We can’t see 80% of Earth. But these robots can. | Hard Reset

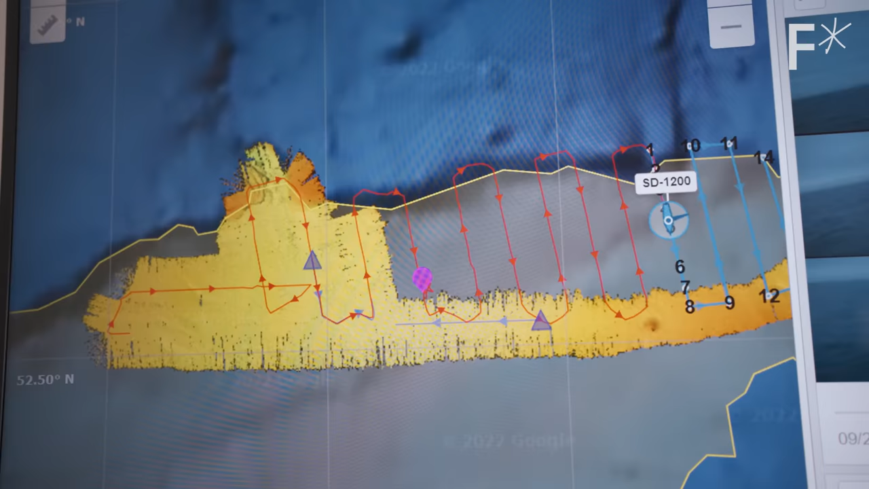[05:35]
The resolution depends on the depth. Imagine an arc from the surface, the deeper you go, the bigger the squares get. In shallow water, it's very, very precise, maybe centimeter accuracy.